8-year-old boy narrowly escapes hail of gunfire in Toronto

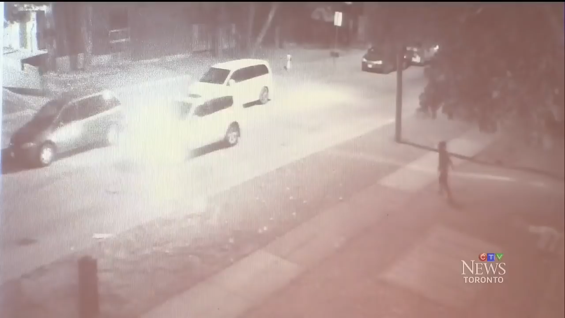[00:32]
This eight-year-old boy had just gotten money from a friend and excitedly darts across the street to go buy some candy. He seems unaware of the white SUV that had just pulled up. You only see one shooter, but police say there are two, and they're firing a hail of bullets in the child's direction. I heard a loud bang. I turned around.